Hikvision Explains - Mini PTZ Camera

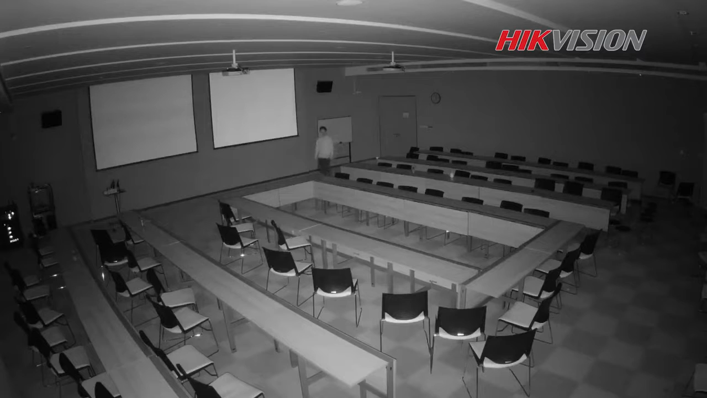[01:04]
So if something might happen, you'll be able to see it. This is how our mini PDZ camera looks like. It's a really small design, but I'm holding it in my hand.